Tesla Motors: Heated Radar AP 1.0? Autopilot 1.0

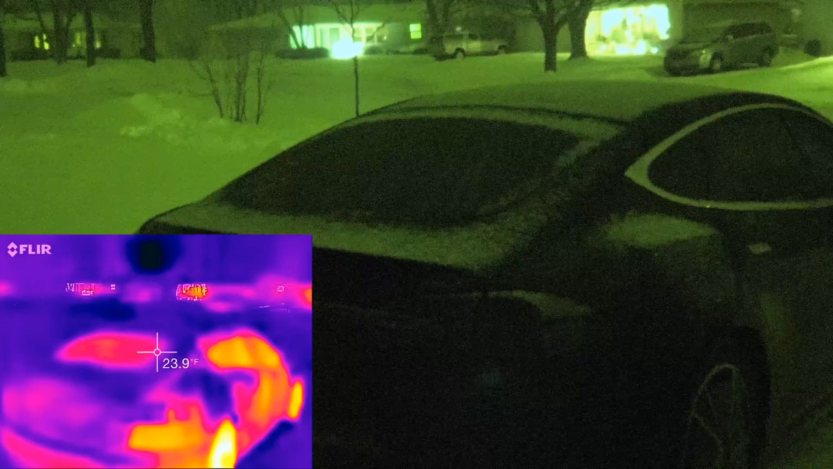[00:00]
all right we are now home we just drove 30 miles
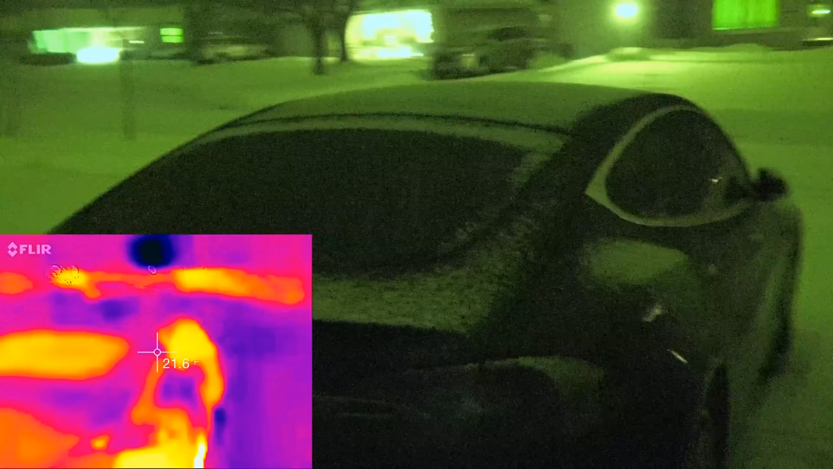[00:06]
home from the Pleasant Prairie supercharger and it's it's
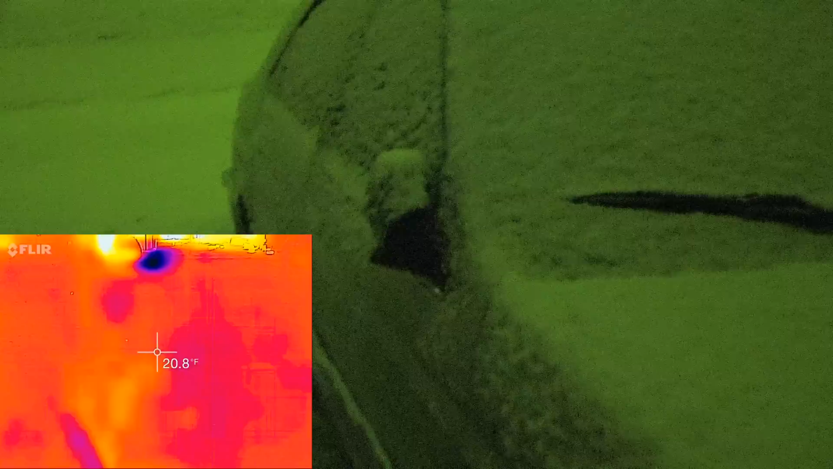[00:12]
snowing out as you can see on the night vision we got both night
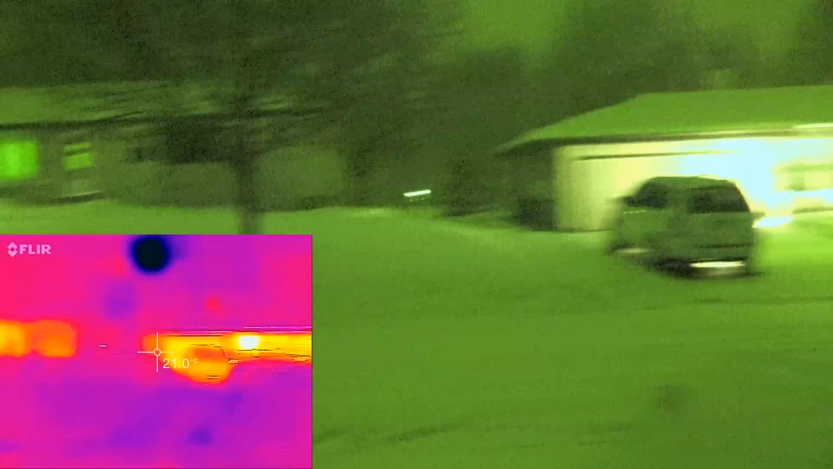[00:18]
vision and thermal going right now kind of neat I wonder if someone
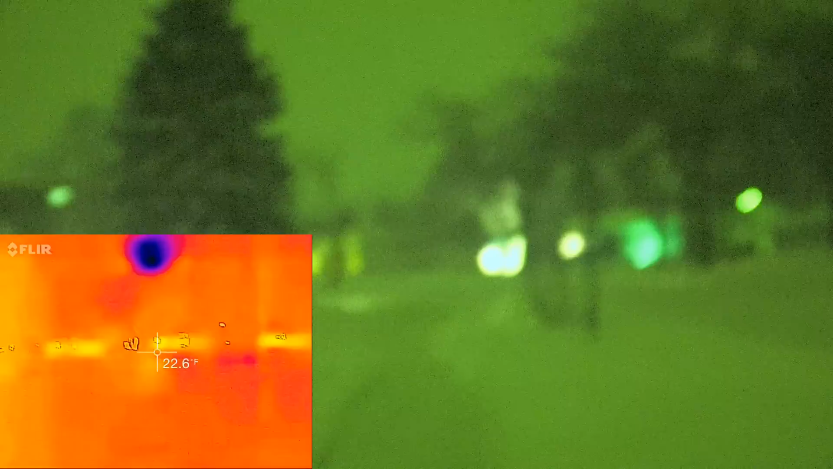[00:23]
makes an app for thermal vision for those VR goggles things
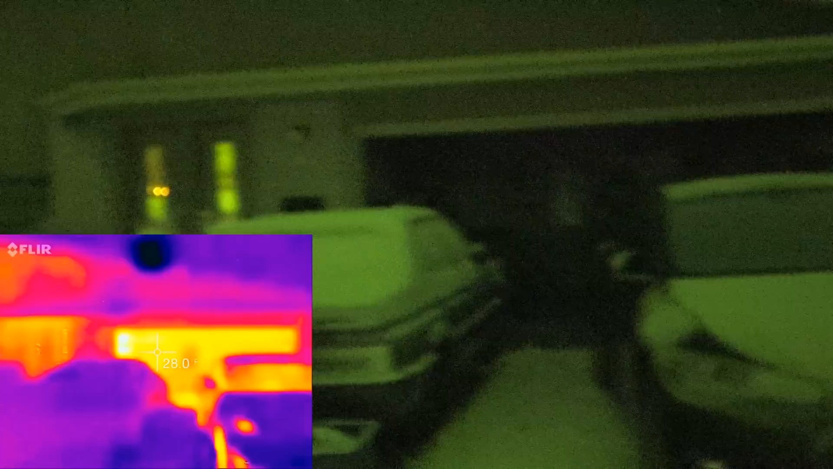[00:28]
as you can see my my house leaks like there's no tomorrow heat-wise anyways we did lose
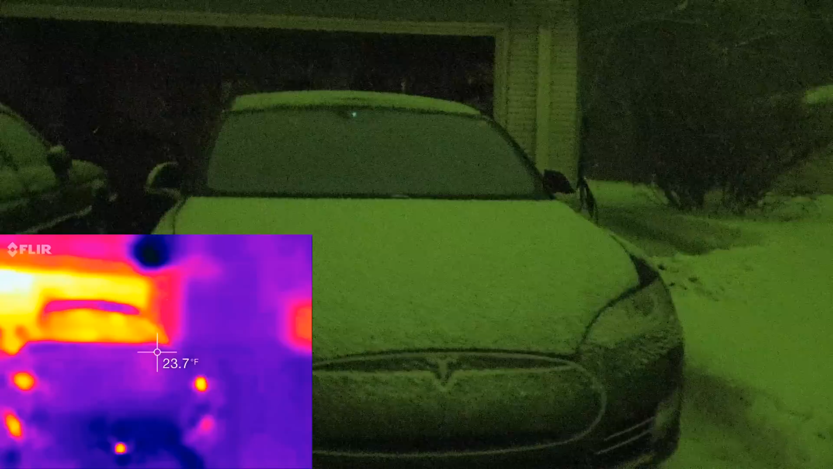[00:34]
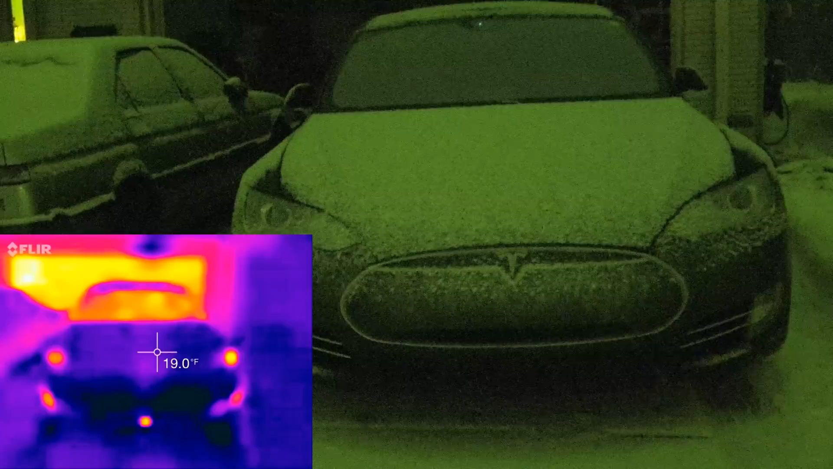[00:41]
autopilot and traffic or cruise control on the way home due to slush buildup on the radar it's melted now but just I wanted to okay now about two weeks ago I showed a video of the autopilot camera using
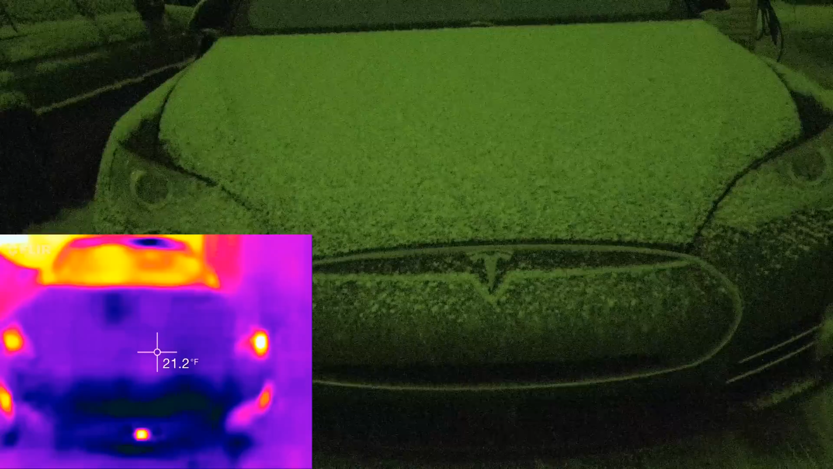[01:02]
its heat thermal you know heat strips to
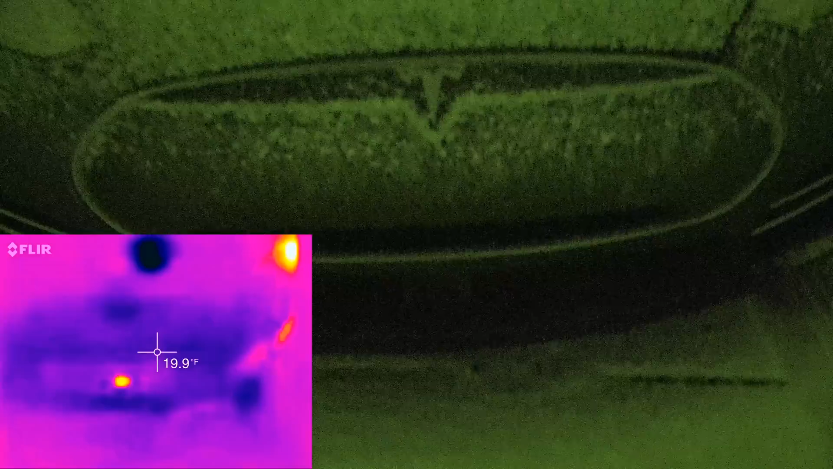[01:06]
defrosters to cool I mean melt the
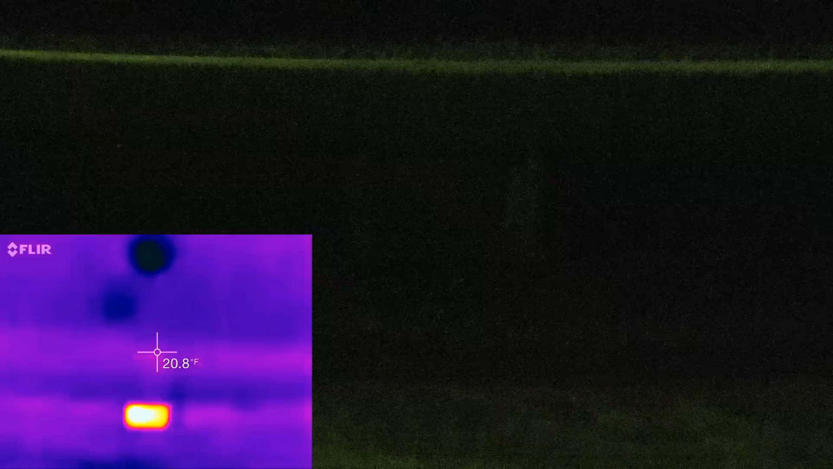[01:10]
snow on it so I thought let's see if we can get the radar see what the radar is doing and I'm not sure how well my regular cameras picking this up but thermal let's just go down at the plastics 18.5 degrees Fahrenheit if we go up the you can see the radar puck now for those that are unaware this is the non refreshed model s so this is the original style autopilot
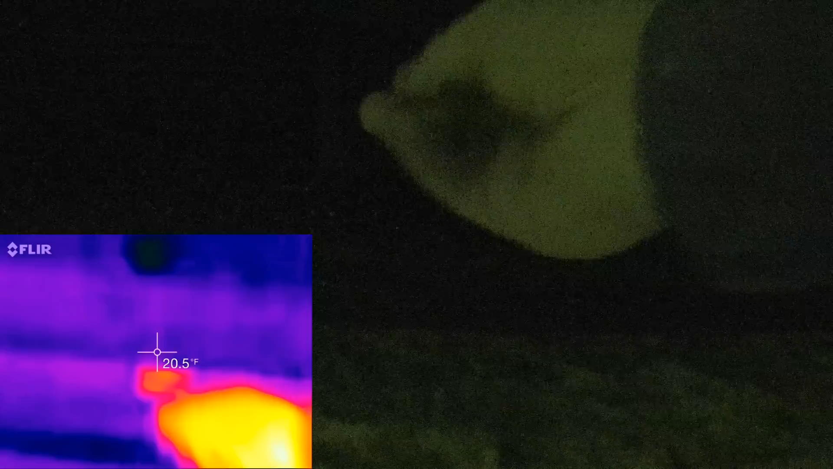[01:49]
design it's my hand and it physically it does feel warm to the touch and now that I just touched it
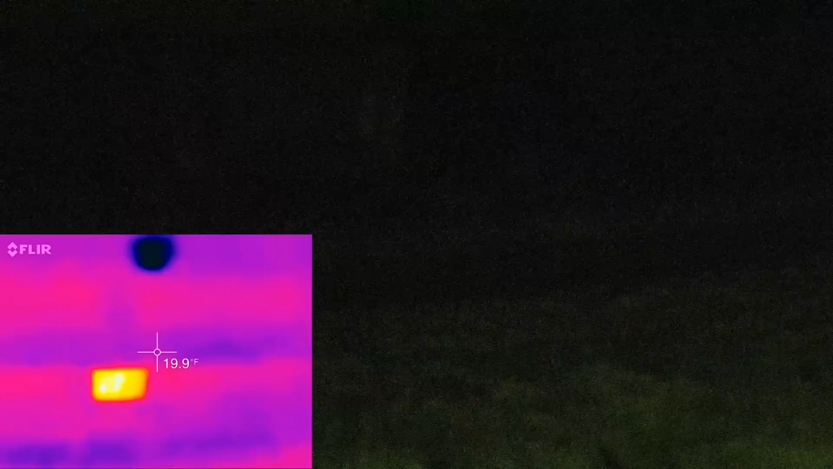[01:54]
now that I just touched it I mean you can tell that here watch put my hand here take my hand away you can see I left a thermal after image so if we go it just slightly up
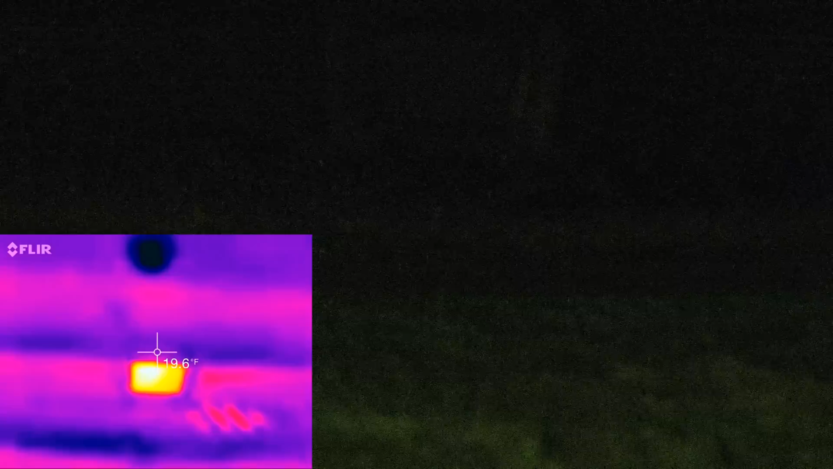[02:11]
19.6 slightly down 20 so let's calibrate sensor again calibrating
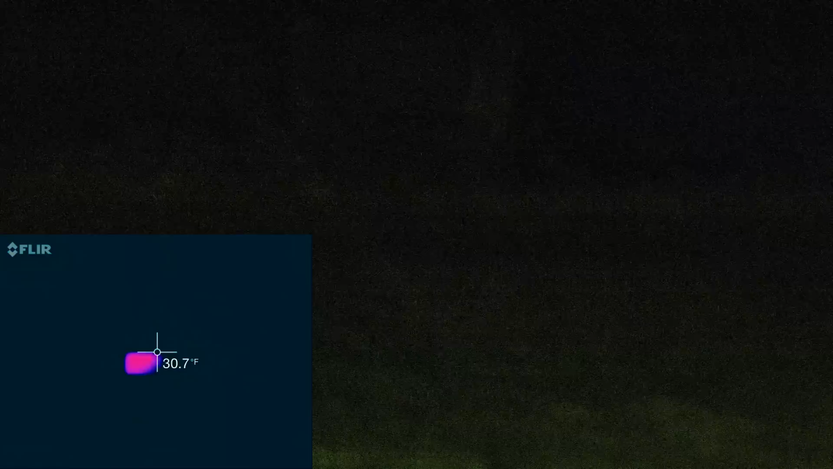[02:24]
On screen: spot 30.7°F
30 about 37 degrees that the radar is staying at and it's it's really not true it's dropping a little bit but but it's been about 20 minutes since we got home
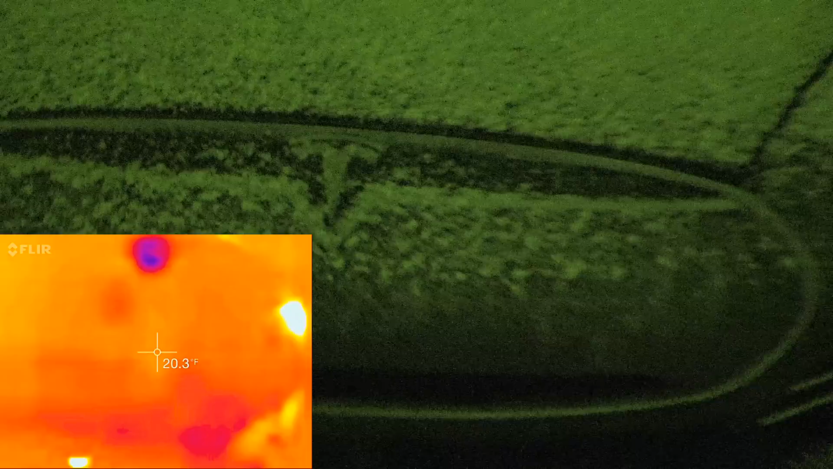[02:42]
On screen: spot 20.3°F
approximately and if 20 minutes since we got home and it's still showing that you can see the heat from the Xeon headlights
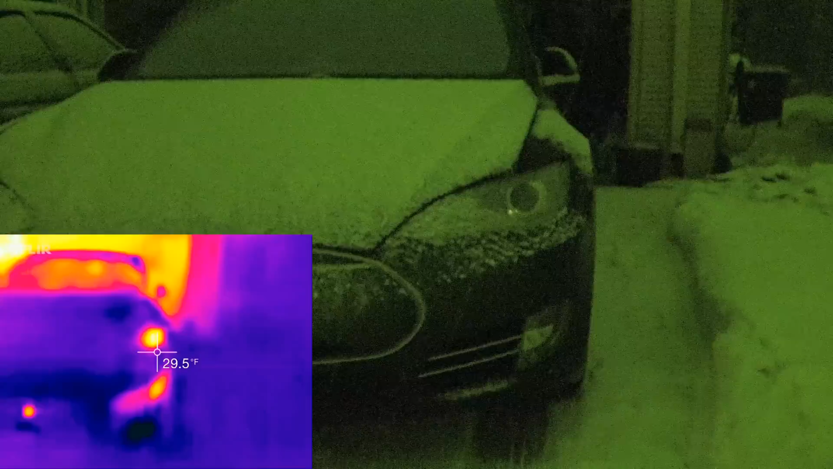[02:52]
On screen: spot 29.5°F
some heat from the wheels and
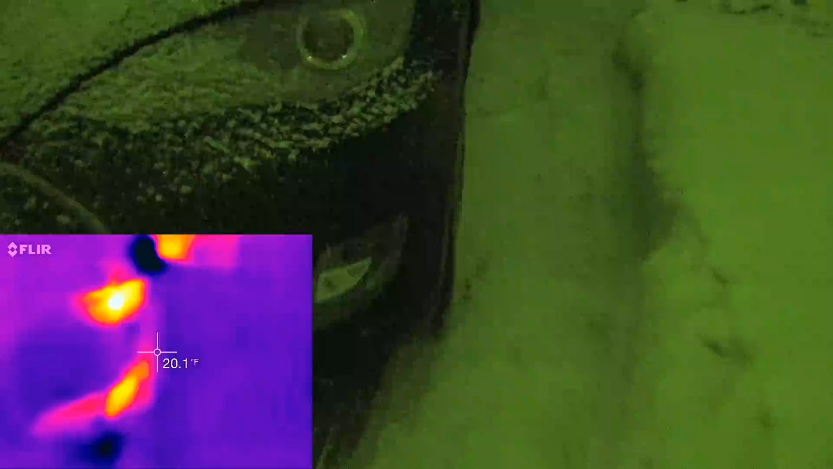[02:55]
On screen: spot 20.1°F
whatnot but let's take a look now I'm not expecting this to really work